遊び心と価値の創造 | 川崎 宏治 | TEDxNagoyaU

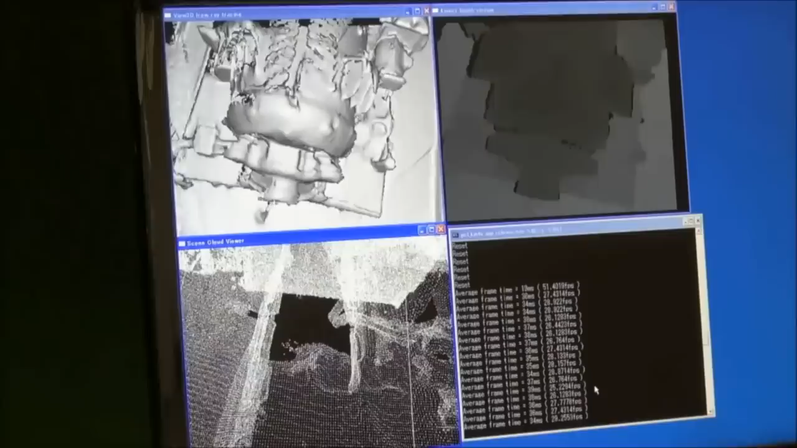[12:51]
ということで建屋の中に入った後は まず飛んで上から撮影しますそして横方向は縦になって転がりながら 入っていきますこうすると隙間と天井の隙間を見て
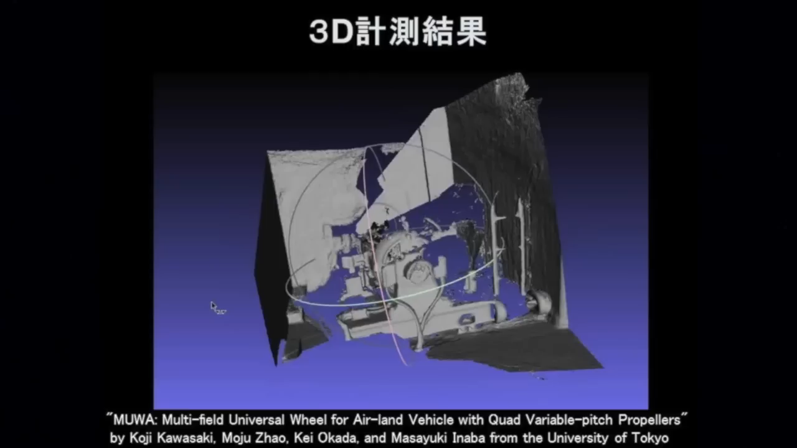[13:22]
この大きなモーターのシャフトの部分ですね奥のシャフトやバルブの部分 こういったところですねきっちり見てくることができる こういった技術を開発しました